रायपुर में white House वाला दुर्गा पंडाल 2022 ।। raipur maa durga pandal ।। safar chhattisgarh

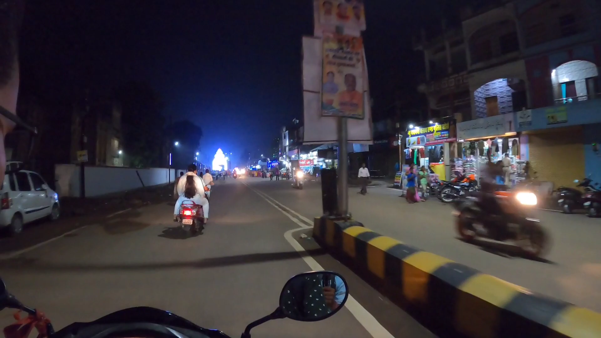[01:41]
पा रहे हैं बड़ा सा एक एंट्री गेट बना हुए है और लाइटिंग काफी खोबसूरत है बहुत सरे लोग आते जा रहे हैं देखने के लिए इस पंडाल को बस